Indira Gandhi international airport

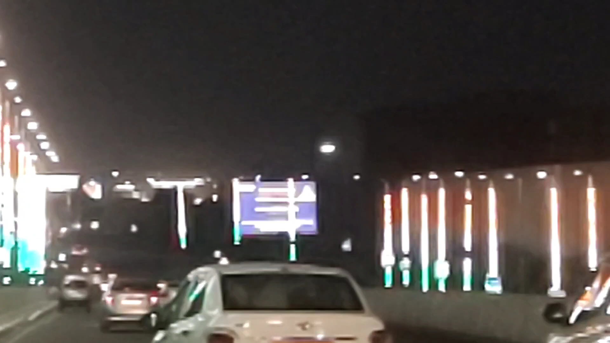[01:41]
तरफ त्रेंगा ही त्रेंगा त्रेंगा ही त्रेंगा कितना बेहत खूबसूरत त्रेंगा
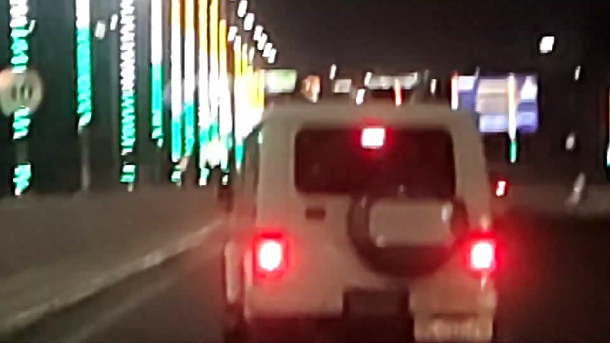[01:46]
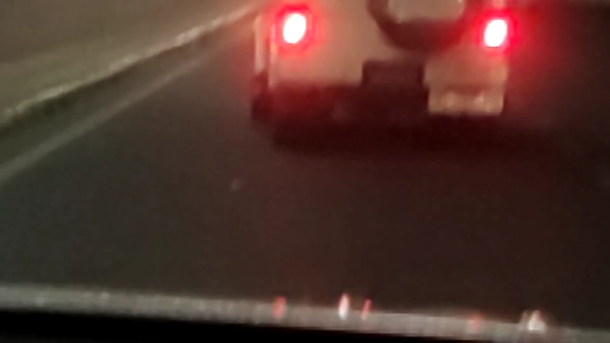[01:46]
यह देखो दोस्तों
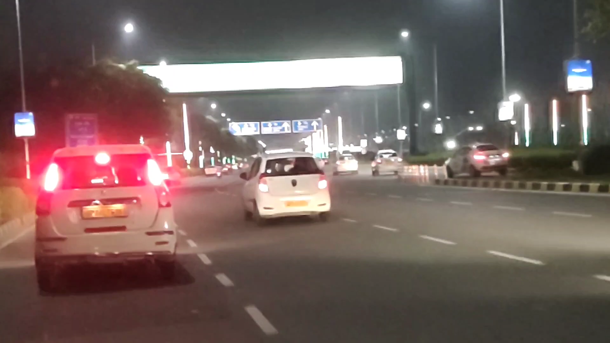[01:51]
यह अपने एरपोर्ट वाला रास्ता है जेदर से मैं इपालगुरु की तरफ जाती हैं कितना सुन्दर कितना सुन्दर लग रहा है ये सब सी मैं तो बहुत ही फिर्शन हो गया
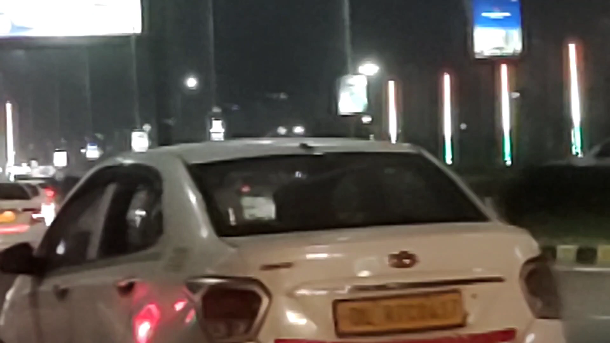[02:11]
जैसे कि अब रात के सवा एक बज गया है जार करना पड़ेगा